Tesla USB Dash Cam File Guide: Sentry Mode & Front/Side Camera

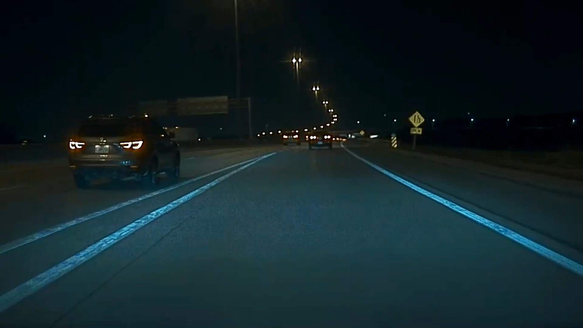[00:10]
what's going on everybody welcome back to another video uh in this one i'm gonna be talking about where your dash cam footage is stored uh where your sentry mode footage is stored uh in my sentry mode video like last week or two weeks ago i got some comments saying hey how do you actually access the video footage that sentry mode records so uh tesla originally had a front facing camera that's what you're seeing on the screen right now uh for dash cam footage then in
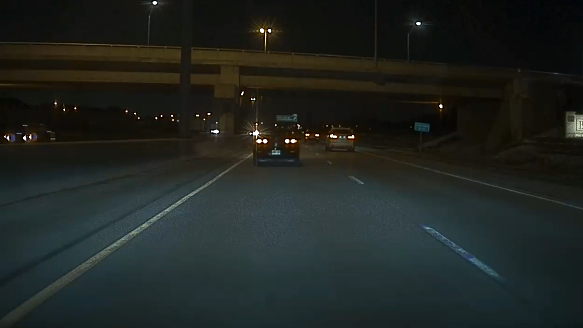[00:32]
one of the newest updates they added the left and the right camera view uh so
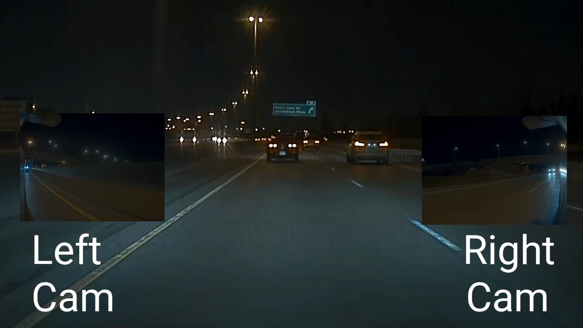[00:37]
the tesla cam folder got a little bit more advanced and uh it's no longer just like a standard folder so i'm going to take you through it